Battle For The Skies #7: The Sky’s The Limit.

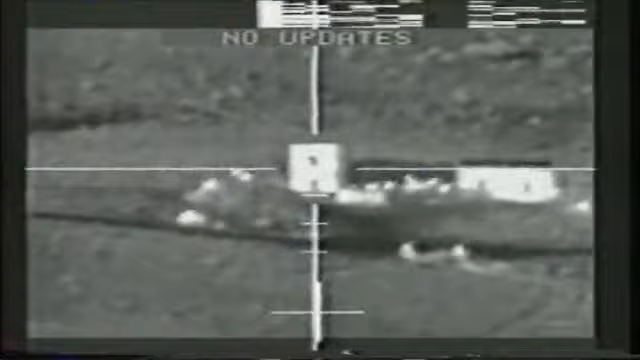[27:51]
Some of the most enduring images of the war were those of laser-guided bombs going down ventilation shafts.
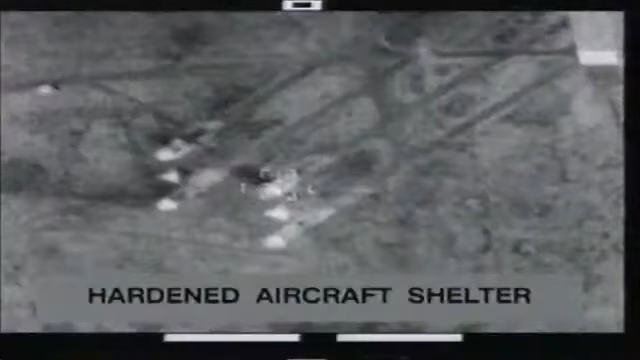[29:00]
LGBs detect the splash of laser light reflected off the target, a light that comes from an airborne laser designator.
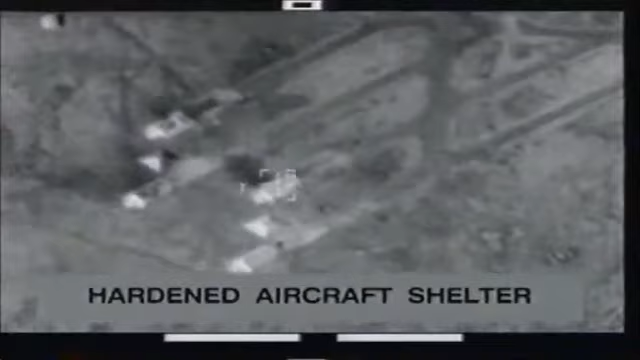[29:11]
Lasers on. Lasers on.
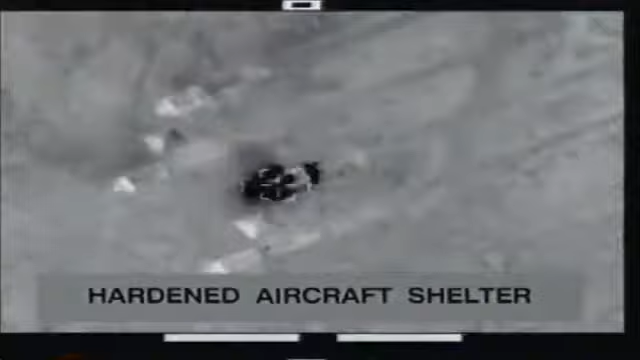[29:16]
Lasers on. Keep lasering it. Keep lasering. It's tracking. Bang. Has it got it? Has it got it? Has it ever? Right.
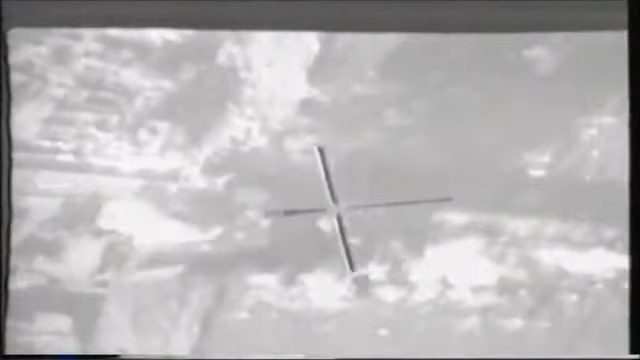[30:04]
Eight days later, the Tornado force became operational with its own airborne laser designator, the GEC Marconi Tiao pod,